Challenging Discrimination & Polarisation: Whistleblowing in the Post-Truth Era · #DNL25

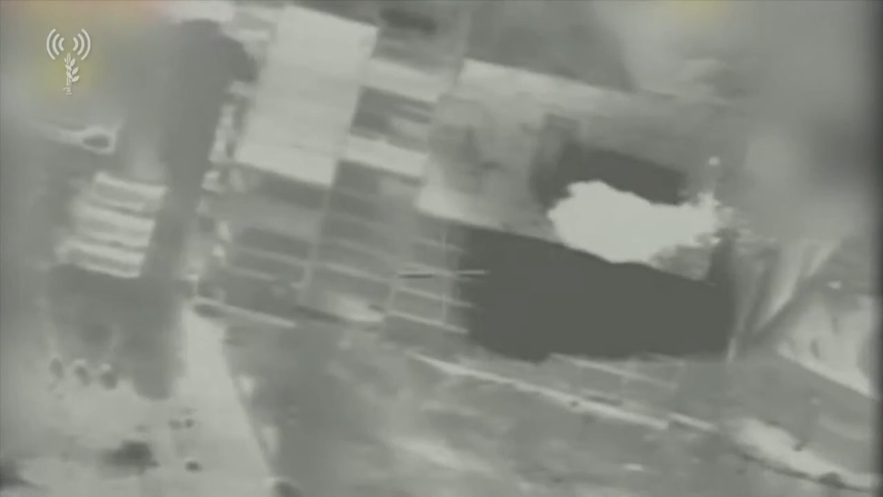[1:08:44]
And the fourth. Okay, we're going to see them again.
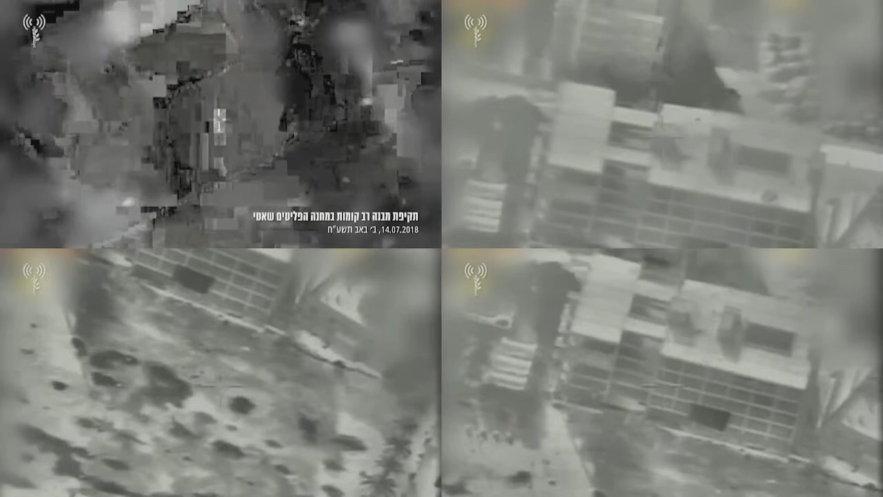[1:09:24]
as a full screen like this, you see that something's pretty clearly up with one of them, right?
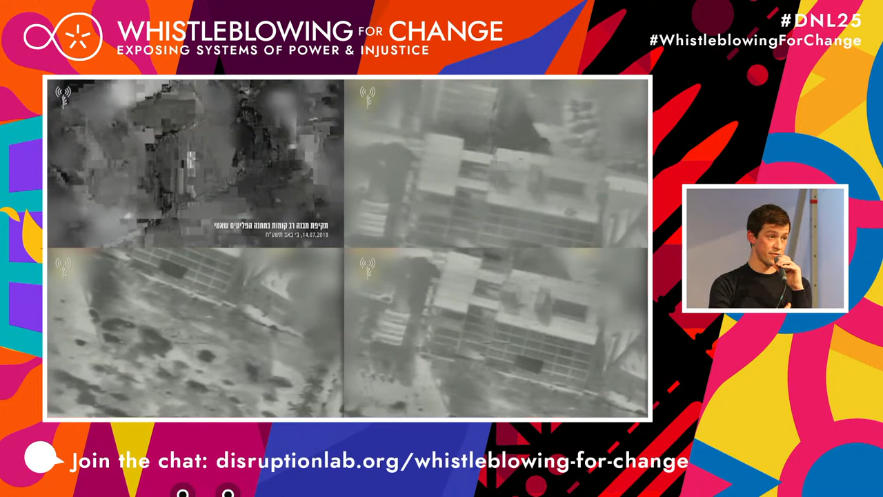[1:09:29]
One of them is different, is shot on a different camera to the other three. It has an entirely different videographic feel, and as the keenest-eyed amongst you has spotted,
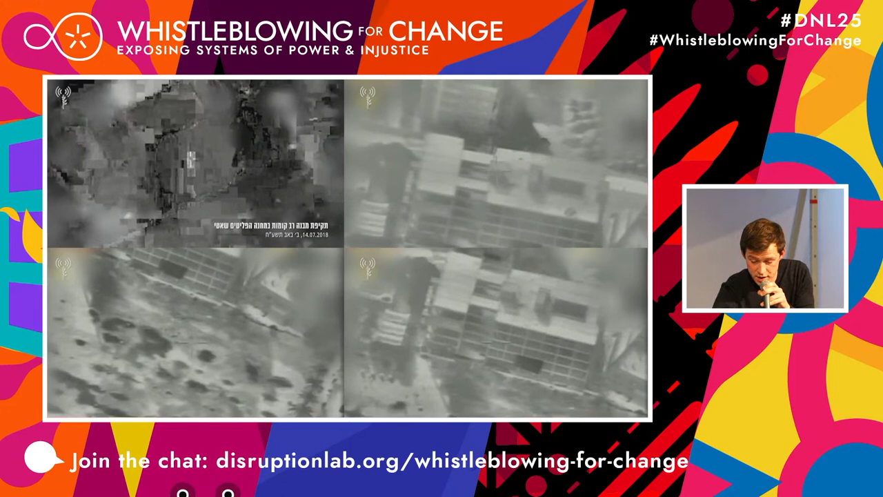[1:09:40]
it's not shot from the same camera. The even keener-eyed amongst you might notice that the video that's the outlier and another of the three, in fact, capture the same strike.
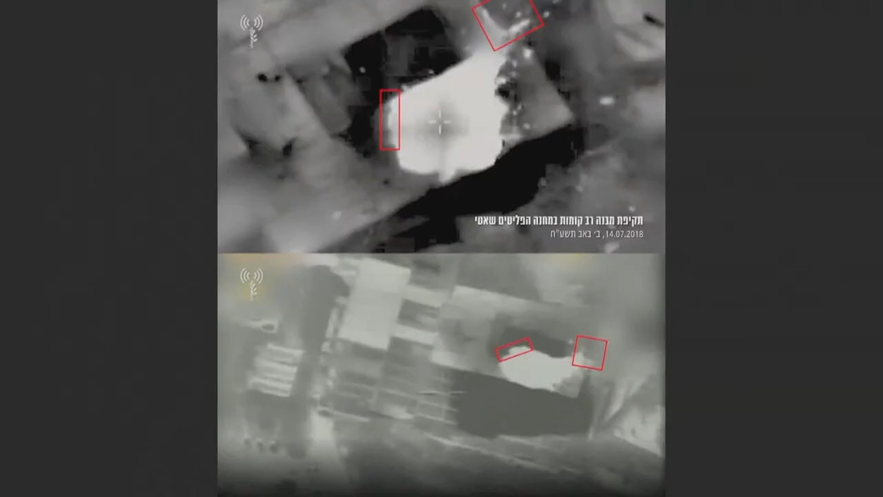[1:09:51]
This is the same explosion going on here. Now, this generates a lot of questions because we have four videos, three strikes, and two videos of the same strike. Again, I will save you the long version, but our research showed that there were, in fact, four warning strikes that day,
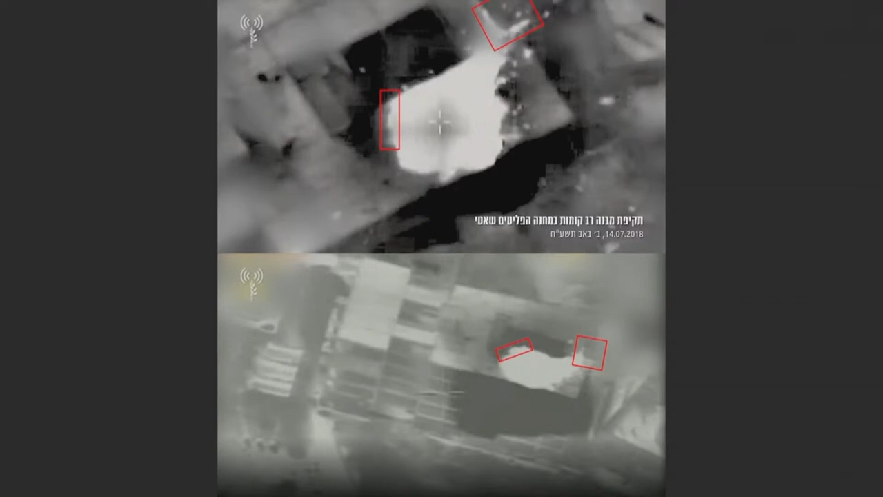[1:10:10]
and the first of them has killed two Palestinian teenagers, two young Palestinian boys, Luai Kahil and Amir Animra, which is to say that the warning strike did exactly the opposite of what it was supposed to do.